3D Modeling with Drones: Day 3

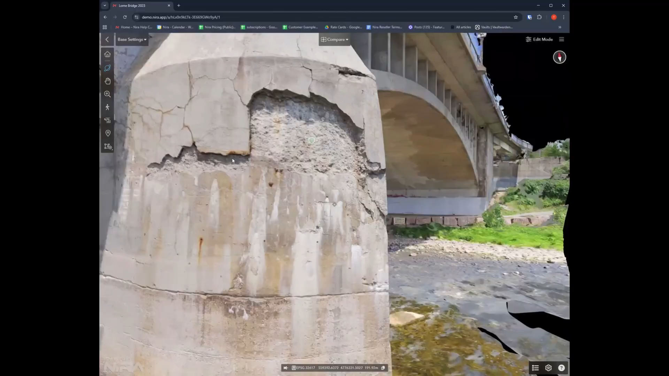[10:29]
And you've probably seen this bridge like on LinkedIn and some of the videos that become kind of a celebrity because it has a lot of damage on it. Like it's got a lot of stuff going on. It's very clear to see even from this stage, you know, the first time it's been captured that there is value in creating 3D models for this.
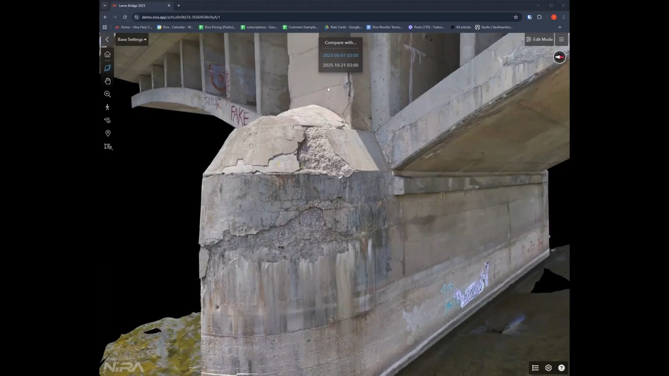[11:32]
And there I am again, same bridge. I knew it turned out really great with the S2 and I wanted to see what the difference is. So I did a comparison scan. So the comparison scan, that's where like this really starts to make sense.
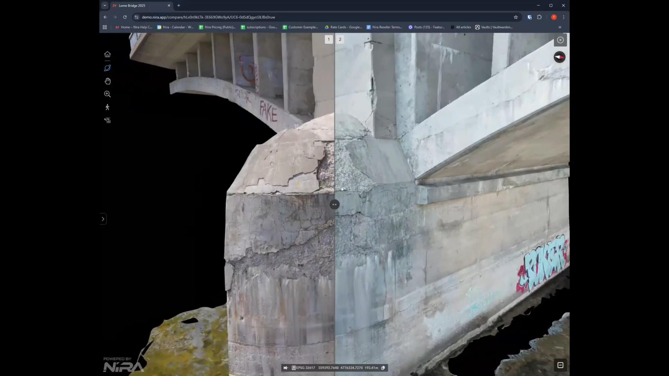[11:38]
Because here, as you can see, we have on the left side, 2023 version, on the right side, the 2025 version. And you can very quickly understand what's changed. Yeah, this is structured data.
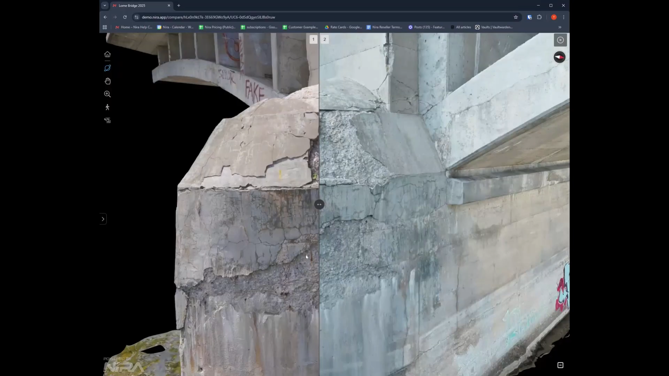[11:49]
It's measurable, it's structured, and it becomes extremely clear when something has happened.